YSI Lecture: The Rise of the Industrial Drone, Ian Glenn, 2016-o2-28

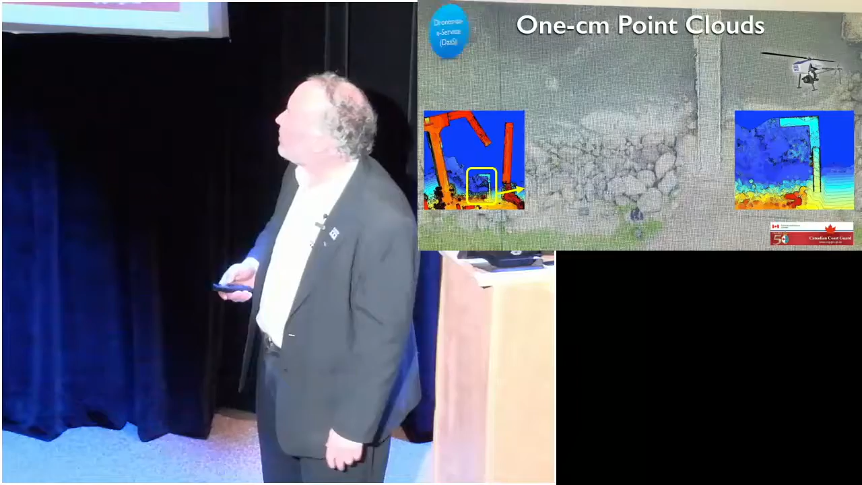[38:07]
Just using photogrammetric techniques, you can achieve a high level of accuracy.
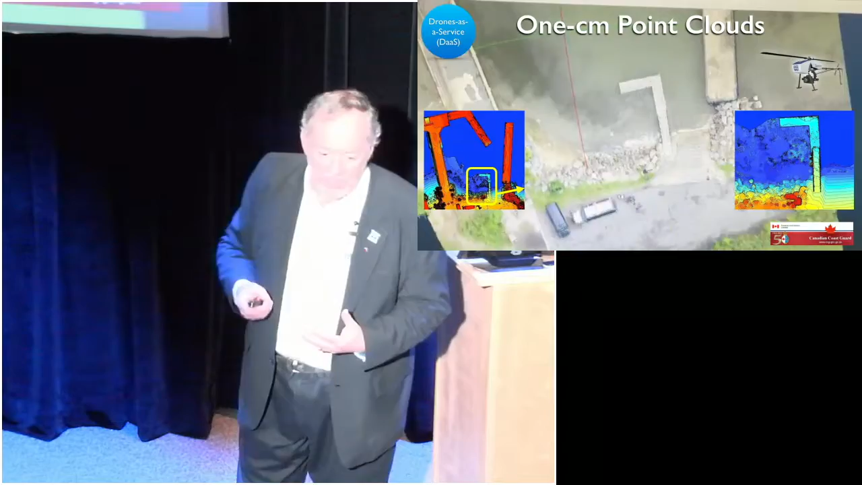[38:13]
And I mentioned this power plant we did,
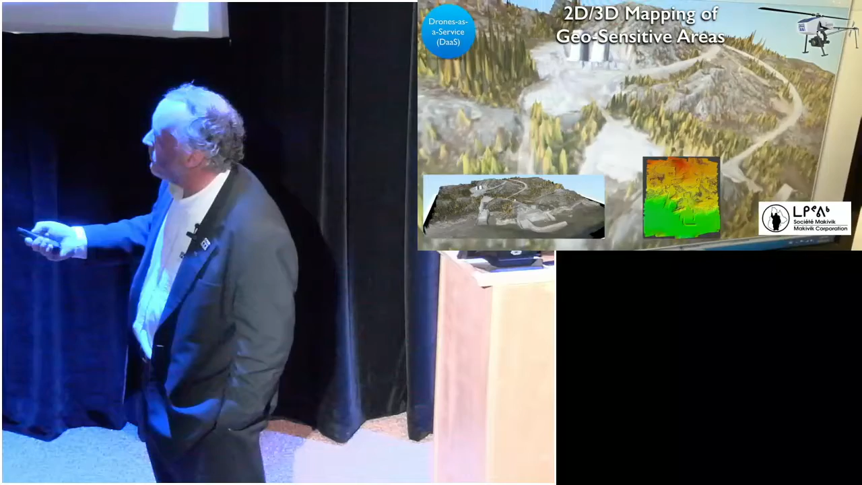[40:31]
This is the harbor for Cujuac, is what it is. And there's the fuel tanks for the community over here. The community itself is over to the right.
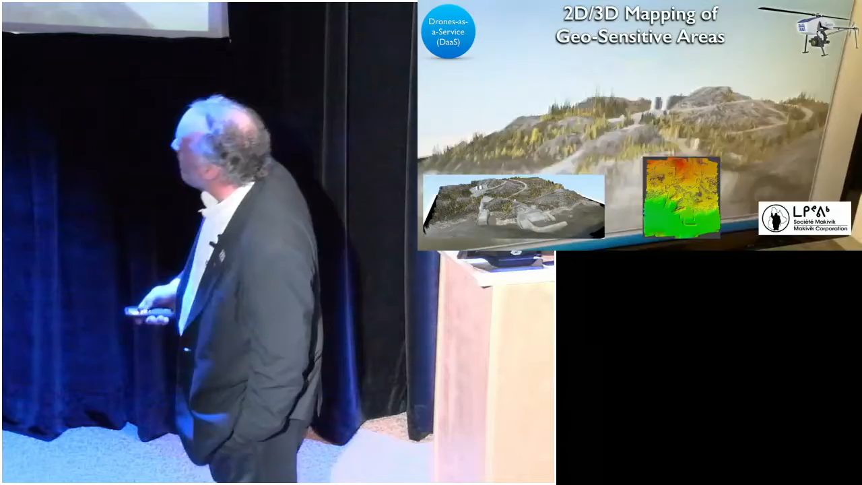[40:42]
And what's interesting is we actually produced some bathymetric data just because of the low turbidity of the water. So that was pretty fascinating.
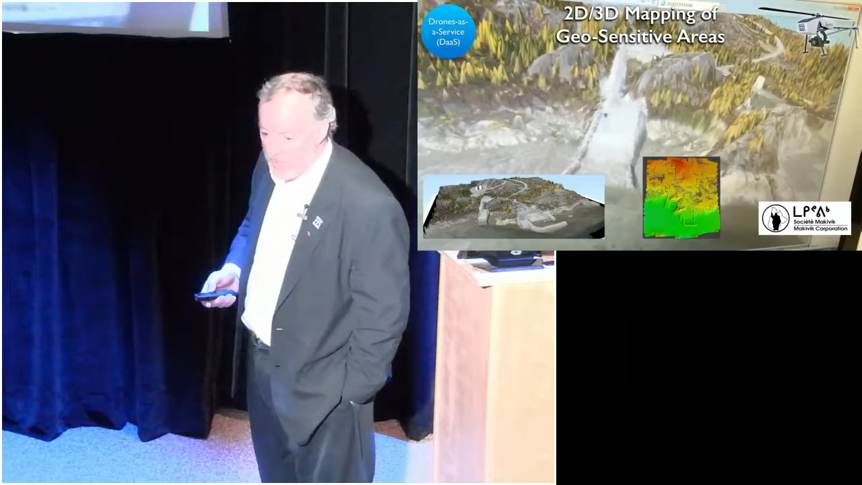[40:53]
I mean, in that littoral range, it's kind of neat what you can do.
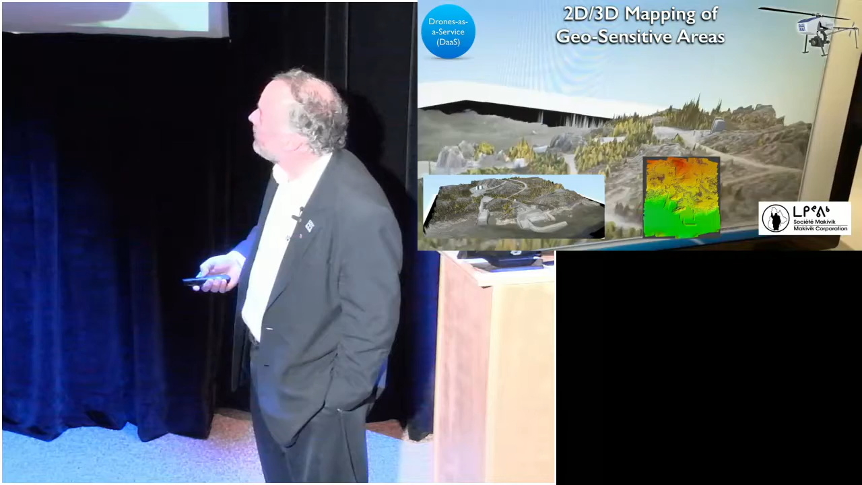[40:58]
So is there any leak, so you can see on the picture, is there any leak from the tanks or anything else?